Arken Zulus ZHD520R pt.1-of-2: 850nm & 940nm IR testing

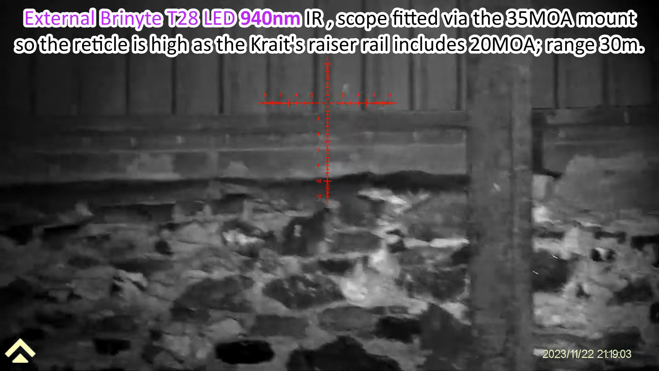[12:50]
control turned the uh 940 up further and
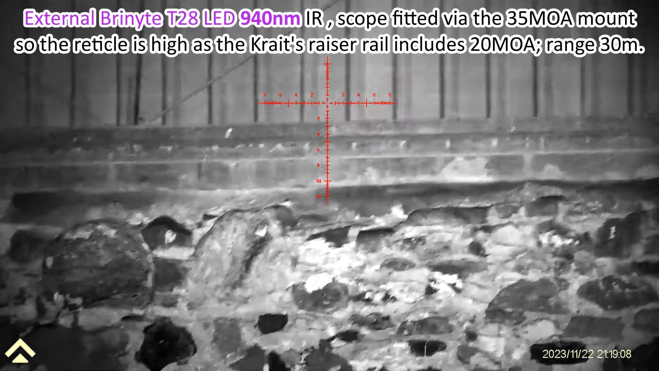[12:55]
you can see how clear that is so the the ark and
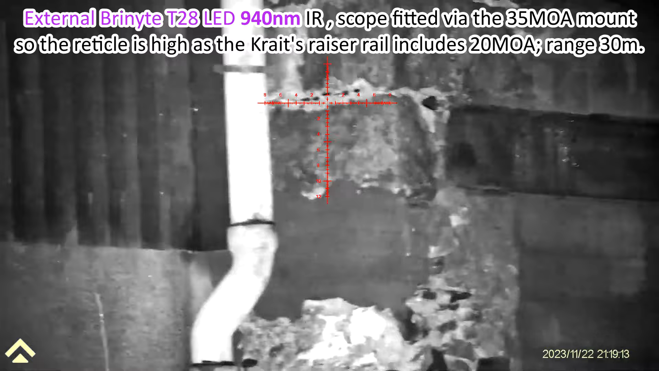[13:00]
zulu's zhd 520r is perfectly at home with 850 and 940
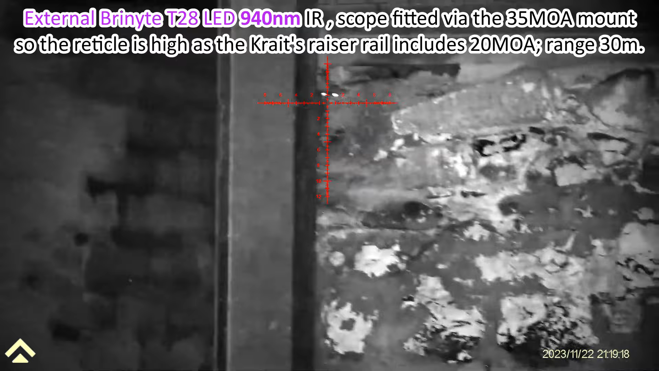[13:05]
nanometers led ir to air gun ranges here i joined billy and bruce out of one of bruce's permissions this is 220 yards to the fence and i think we're on 850 nanometers right now the brighter one it was causing some white out in a second you'll see i've
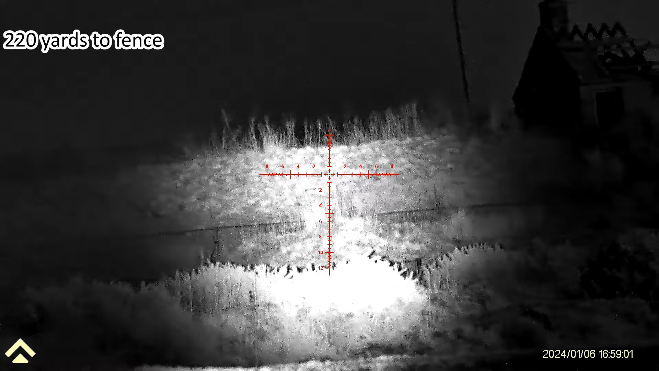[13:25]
clearly denoted which bits 940 and which bits 850 there was some confusion because some both scoops were recording at once and we had to put our fingers over
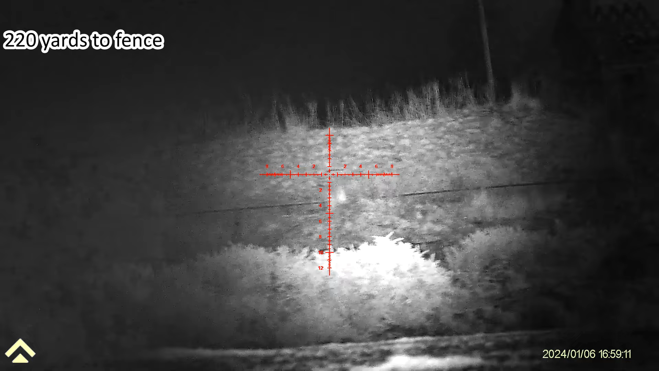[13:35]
the ir alternately so that's 940 and bruce is commenting that was the better one at 220 meters at full power they were on full power so we could get a fair comparison whereas if we put them onto auto they would have automatically dimmed down to suit the conditions so this is on to 850 full power and there's more white out on the bushes in the foreground and i say foreground that's nearly 200 yards so um yeah very
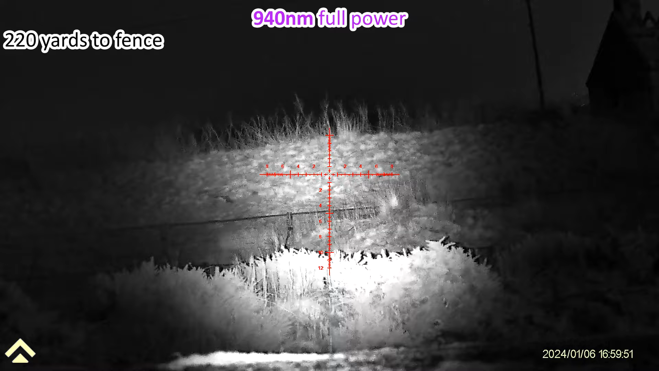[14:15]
good but bruce's comments was on full power the 940 was far better at 220 yards so you can see the rabbits running around and you've got some eye shine superb thanks very much gents for your time brilliant we've got two arkans zulu scopes here one with an 8 940 nanometer the one on the left and an 850 nanometer
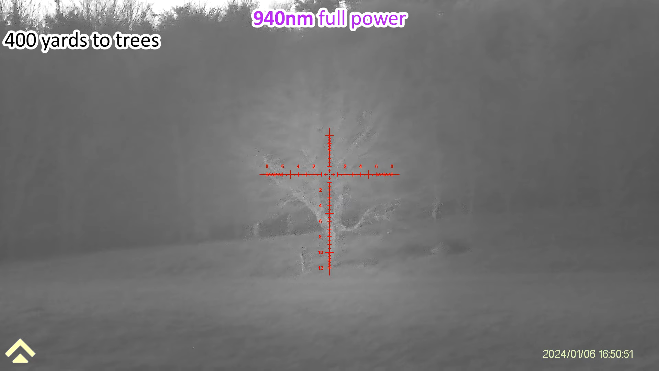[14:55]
right you can see how bright that is if i put my finger on and then off on the 940 you can still see the trees but the image is not as bright there's definitely it's definitely less bright with the 940 than it is with the 850 so it's 940 off 850 definitely brighter both off both on